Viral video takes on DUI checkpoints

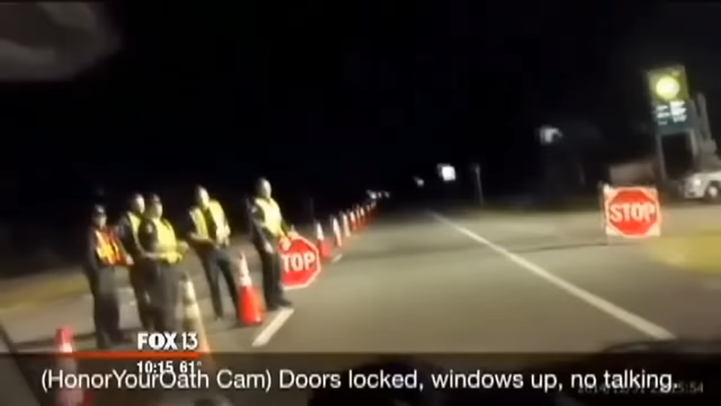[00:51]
Jason Gray knows he's about to hit a DUI checkpoint.